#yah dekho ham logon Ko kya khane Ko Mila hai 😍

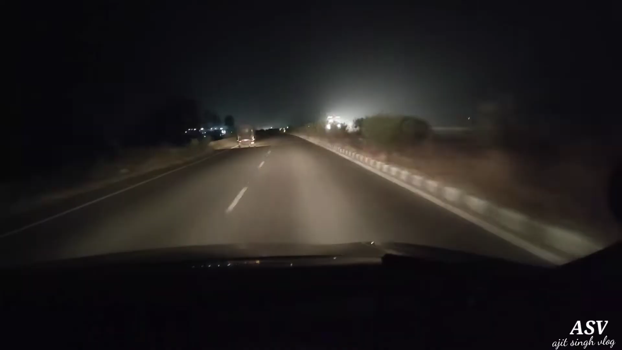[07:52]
तो फिलाल भी पाटी को तो ड्रॉफ कर दिये बक्तियारपूर इस्टेशन और हम लोग पतना जा रहे हैं के लिए अब देख सकते हो फिर लाइन पर पतना बक्तियारपूर हाईवे पर है भी जलग बाद हम लोग को 40-45 में लाएगा पतना पहुंचने में तो ड्रॉफ कर दि